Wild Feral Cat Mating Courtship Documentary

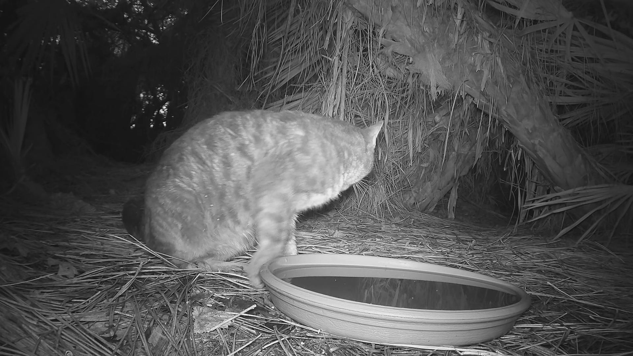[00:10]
This male feral cat with the slight limp in the right rear marks his territory on a saw palmetto tree at the main trail intersection.
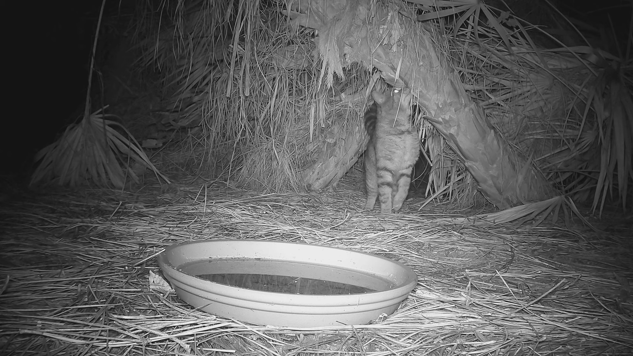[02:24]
This marking and intense smelling of this important area is part of the feral cat's social network.
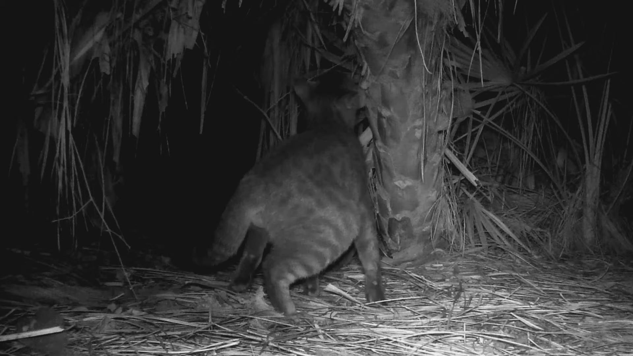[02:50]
And now a big female feral cat is on the scene. There has been tremendous loss of green space nearby due to rapid development recently, and more animals are showing up in remaining wild spaces.
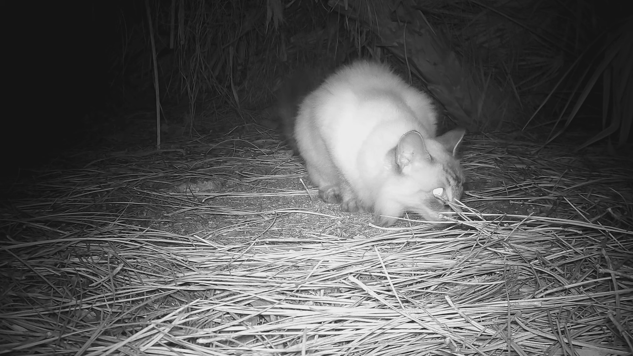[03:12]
These two male feral cats have their own rituals for sorting out relationships and personal spaces. This video is shown at real speed.
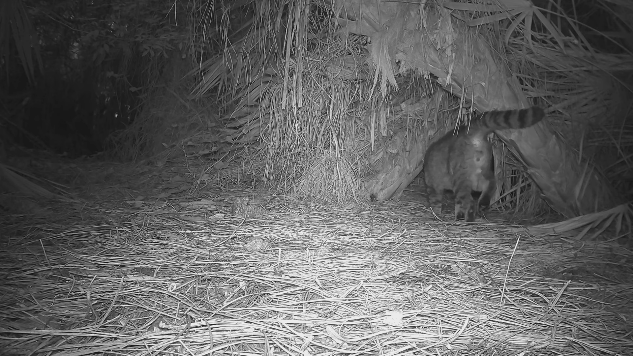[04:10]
But there is no fight. The new big cat is confident and cool. The two appear to have come to terms as the injured older male accepts his place and can be seen following behind the dominant male by quite a few minutes now, fairly often.
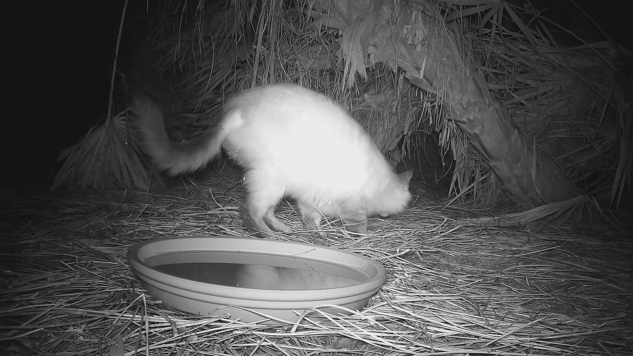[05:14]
who slowly and intensely studies the scents. It's only a matter of time before our relationship blossoms at the town square.